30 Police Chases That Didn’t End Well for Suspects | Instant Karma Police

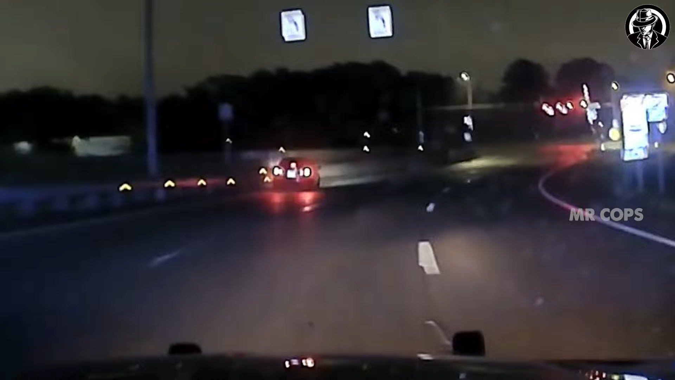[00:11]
The high-stakes chases between the police and criminals always have no conclusion.
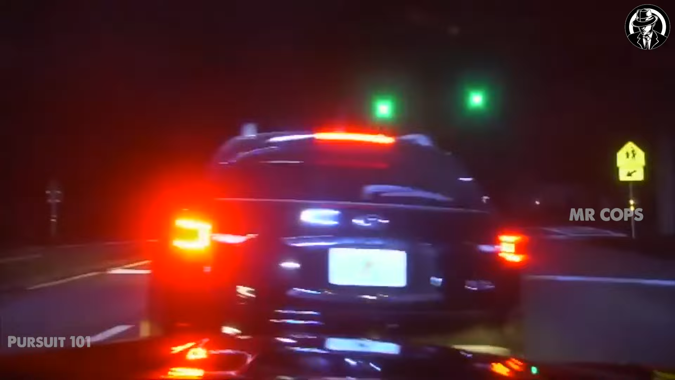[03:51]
Speeding is a rampant issue on roads across the United States. That's why we conduct patrols day and night.
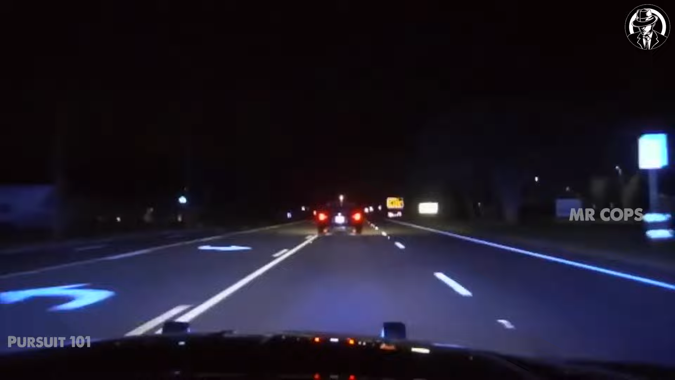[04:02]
During a night patrol on a Florida highway, I noticed a vehicle violating traffic laws by speeding. However, as I approached to observe, the vehicle abruptly decelerated in an unusual manner.
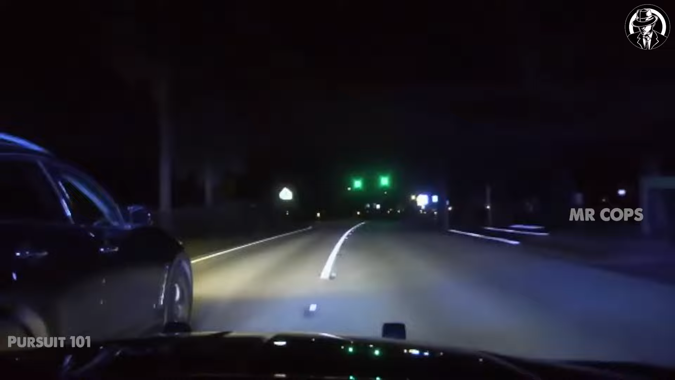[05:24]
Closing in on the suspect's vehicle from behind on the left side, I executed a gentle tap to force them to stop. The vehicle then swerved and veered onto the shoulder.
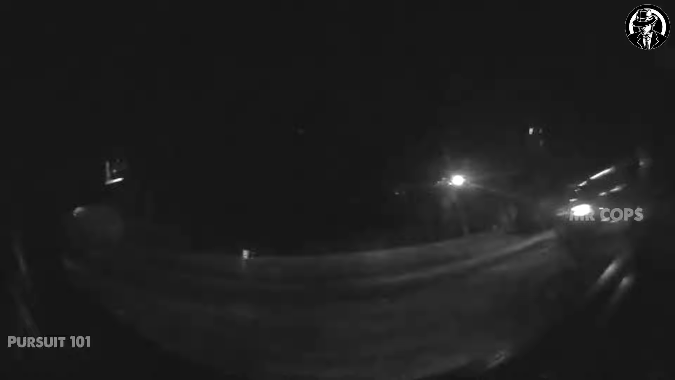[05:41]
Immediately, I exited my vehicle and approached to inspect. Okay, get out here, lay on the ground. Lay on the ground. On the ground.
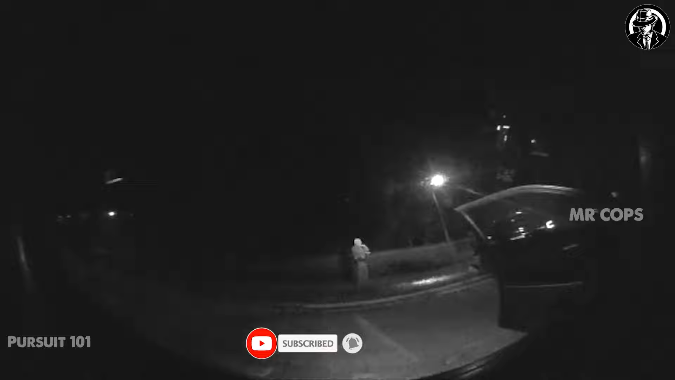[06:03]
Get on the ground, on your face. Get on your face. Stretch all the way out, put your arms out. The strong scent of alcohol emanating from the driver indicated intoxication. Just move behind your back. Why don't you stop?